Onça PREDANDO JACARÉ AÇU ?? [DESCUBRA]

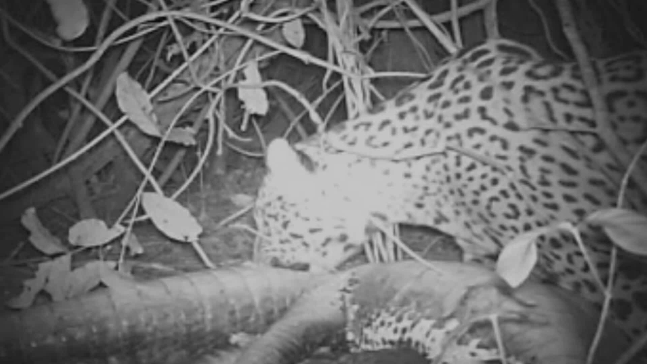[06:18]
Mas, teve também uma outra captura em foto de outra predação em cima de jacaré açú.